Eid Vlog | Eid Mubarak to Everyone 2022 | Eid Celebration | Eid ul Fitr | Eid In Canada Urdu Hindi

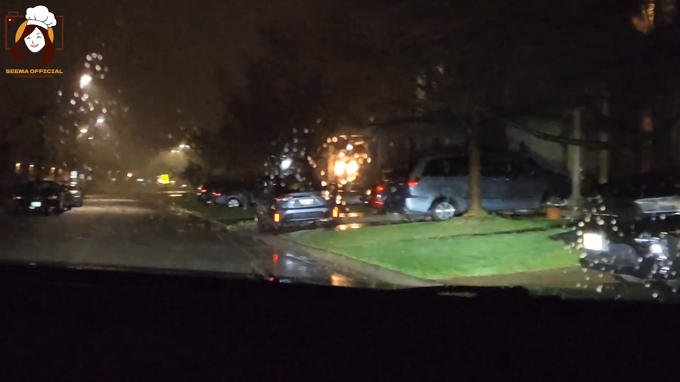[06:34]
تو فرنڈز جیسے کہ آپ دیکھ سکتے ہیں موسم بہت زیادہ ہو گیا ہے اب اسے خراب کہوں یا بہت زیادہ خوبصورت کہوں کیونکہ یہاں پر ہو رہی ہے مسلسل مسلسل بارش جیہاں فرنڈز بہت زیادہ بہت تیز بارش ہو رہی ہے اور یہ ہے ایک نیبر ہمارے ہماری بہت اچھی فرنڈ ہے تو ان کے گھر ہم نے دیا ہے یہاں پر
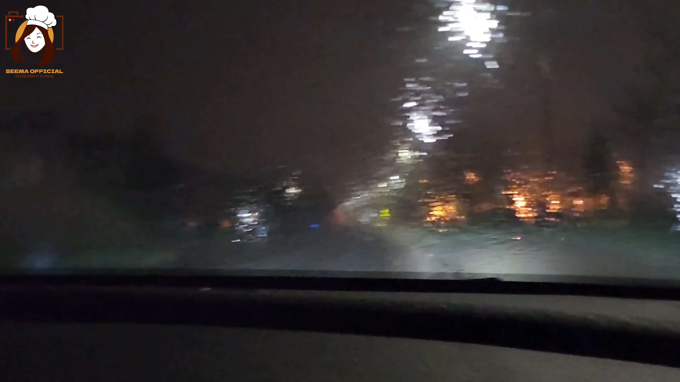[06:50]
اور مسلسل مسلسل بارش ہو رہی ہے یہ بہت تیز بارش ہو رہی ہے بس اسی حالت میں ہم نے پھر بھی ہار نہیں مانی اور الحمدللہ اپنے فرنڈز کے گھر پہنچ پہنچ کر
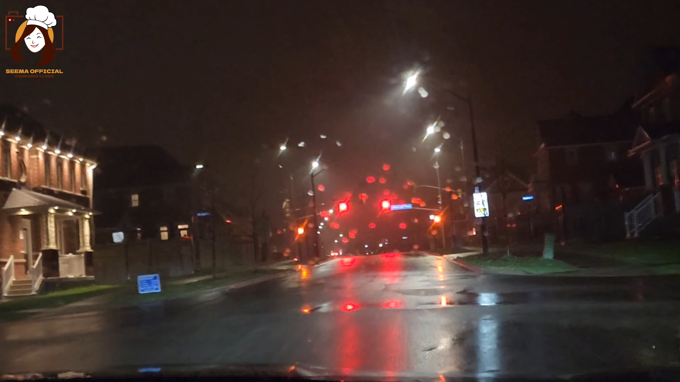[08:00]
ہیں کہ ہم نے اپنے سارے فرنڈز کو یاد رکھا اور جناب اپنے فرنڈز کو ہم یہ ساری چیزیں شیئر کرنے کے بعد ہم گھر کی طرف رکھ کر رہے ہیں مسلسل بارش ہو رہی ہے اور یہ بارش صبح یا دوپہر تک مسلسل ہونے والی ہے بہت تیز بارش ہو رہی ہے اس کا جو سلسلہ ہے وہ